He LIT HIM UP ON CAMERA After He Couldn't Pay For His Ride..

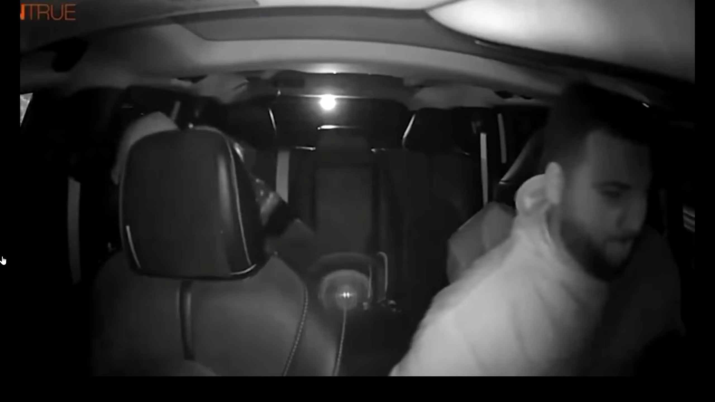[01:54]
All right, so I don't know if you guys can see the time at the bottom because it's extremely small and it is cropped up a little bit,
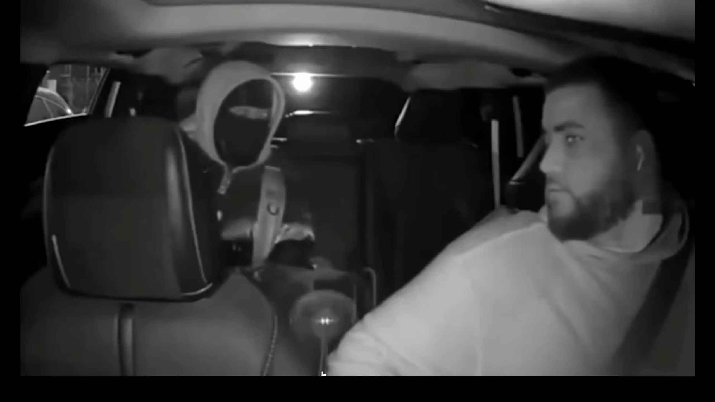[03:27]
Hold on. Did he just put the whole thing on? Yeah, he did. Look, pay attention to his face. Y'all see his ski mask or shiesty, whatever you want to call it.
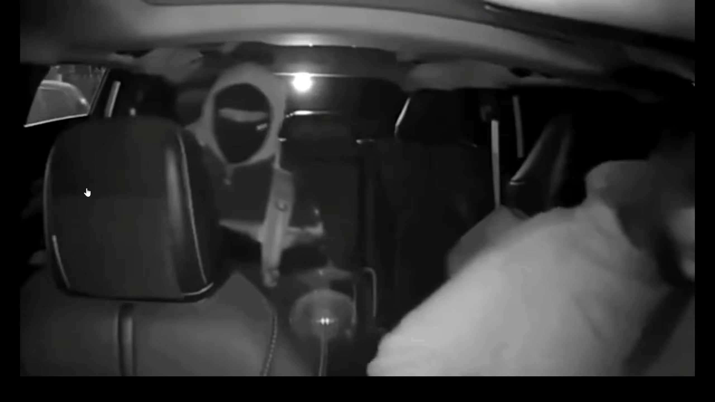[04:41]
Oh shit. Oh my God, see? What kind? kind of loser shit. This is exactly who you're dealing with when you live in Gotham City, bro.